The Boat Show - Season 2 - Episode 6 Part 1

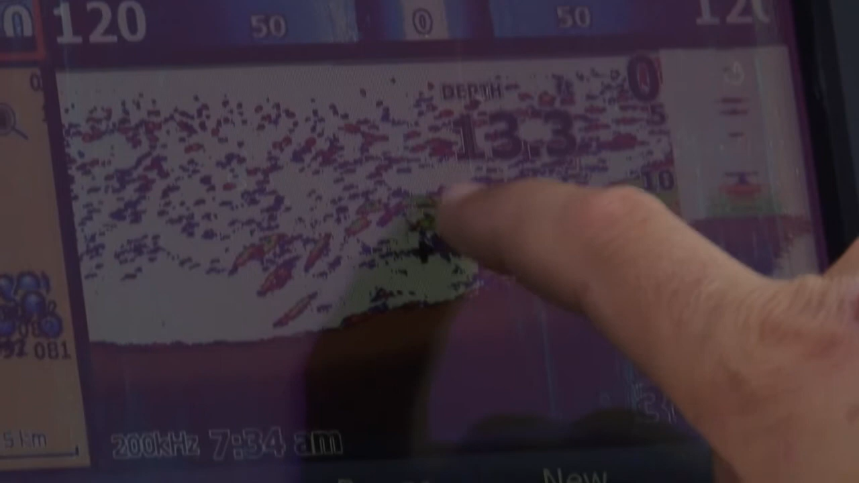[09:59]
All these other smaller dots here are just blue and red.
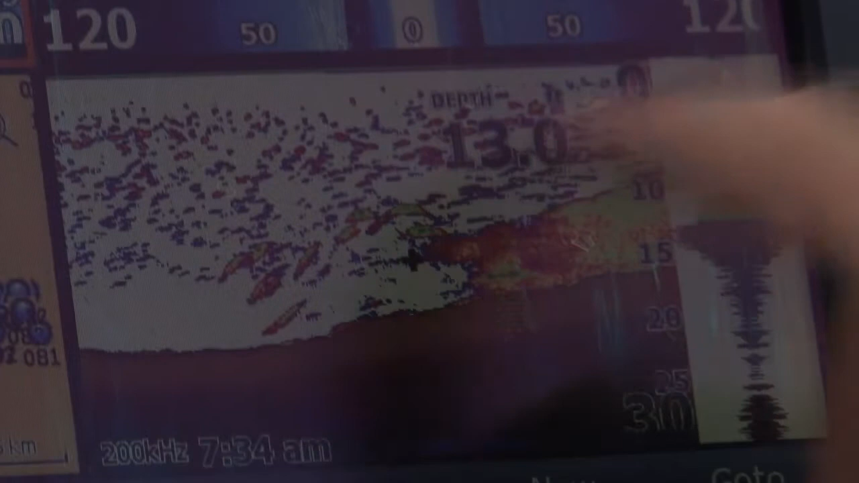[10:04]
So they're quite weak returns, which means that they're probably bait fish or plankton blooms or something like that.
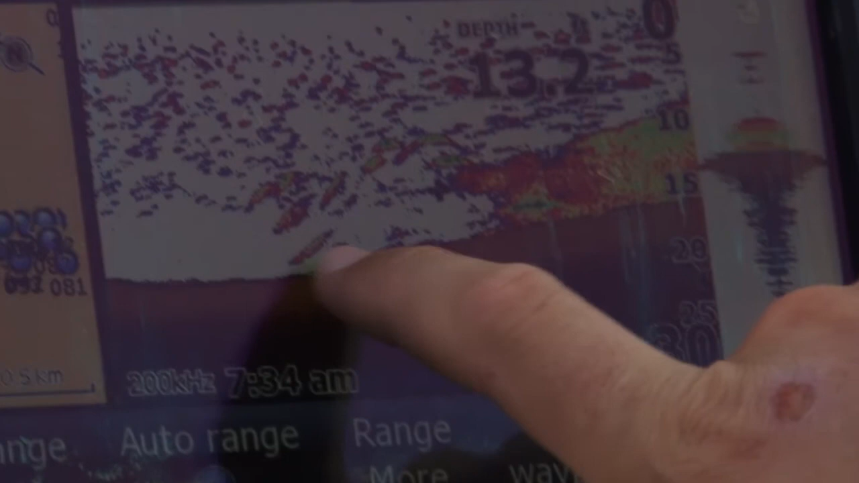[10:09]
Whereas with these ones here being the four colors that they are,
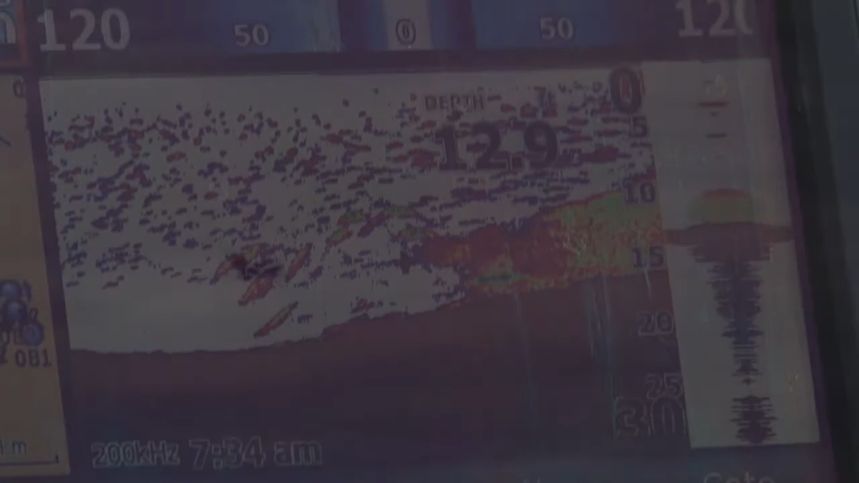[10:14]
that shows us that that's a really strong return that the sound is picking up and that we're going to be able to say that they're better-sized fish.